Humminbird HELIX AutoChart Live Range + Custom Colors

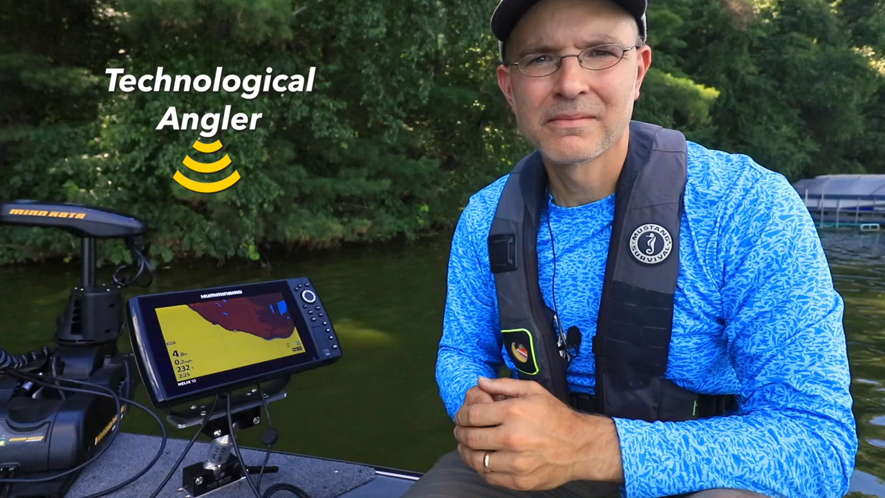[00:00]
One of the simple things you can do to make your AutoChart Live Maps easier to use on the water is to make use of the minimum and maximum range settings.
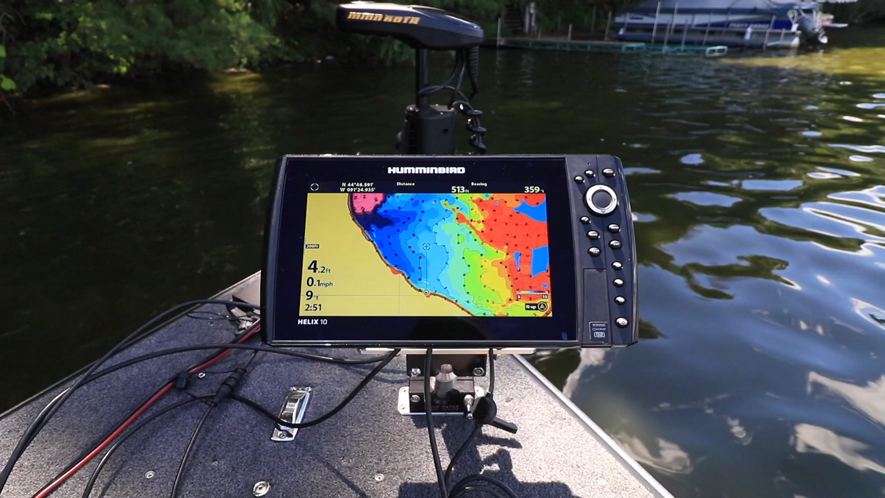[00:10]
On screen: depth 4.2 ft
Quite simply, minimum and maximum range control the color scale that is applied to your depth contours.
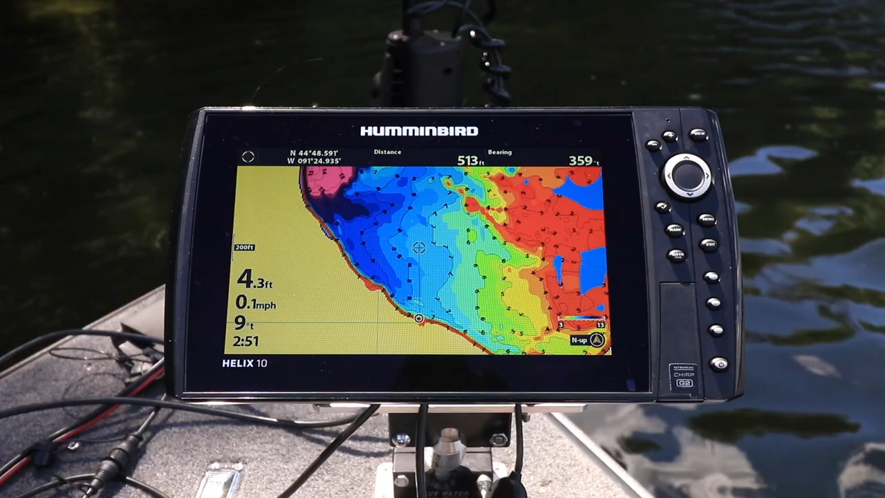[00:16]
On screen: speed 0.1 mph
Every contour that is shallower than your minimum range setting
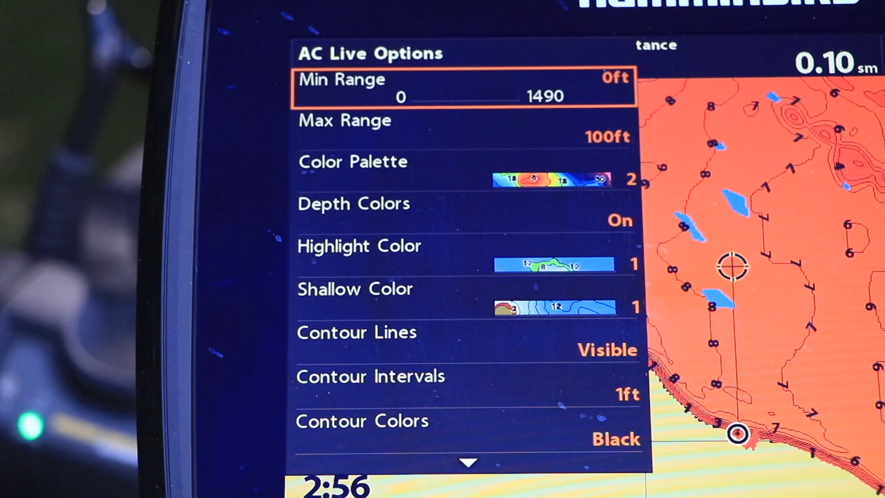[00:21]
will be painted with the most shallow color in your chosen color palette.
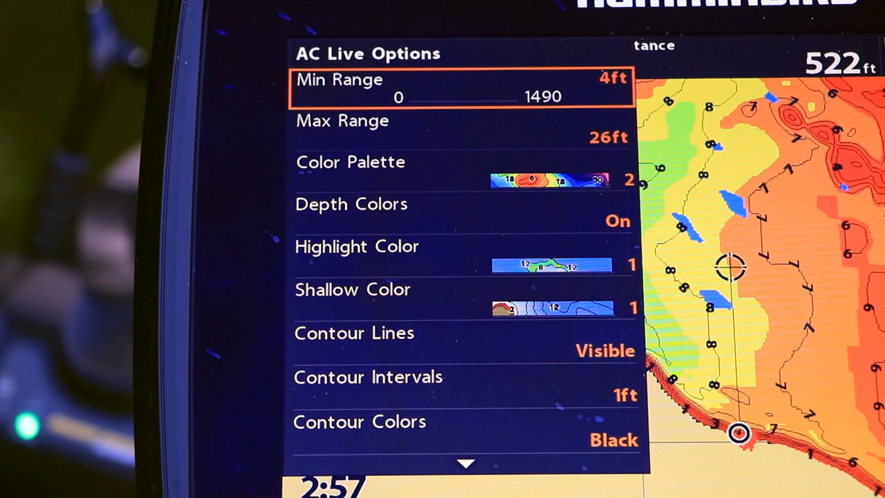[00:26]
In a similar way, every contour that is deeper than your maximum range setting will be painted with the deepest color in your color palette.